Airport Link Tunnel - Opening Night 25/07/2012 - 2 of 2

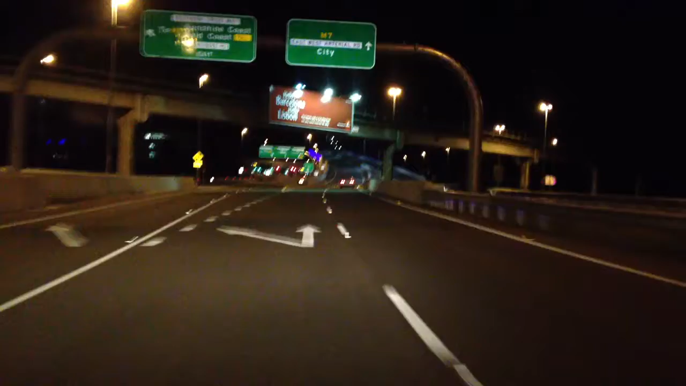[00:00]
Alrighty, we just went to the airport. It was exactly 12 minutes right out to the international airport with the new airport link tunnel and the Clem 7 tunnel. We're just coming back over the airport flyover, over the roundabout that used to exist below us. They've got a little flyover here, and as we proceed straight ahead, we'll come into the northern end of the tunnel, and we're going to travel back down to the southern end to the Clem 7 again. So let's test this one out.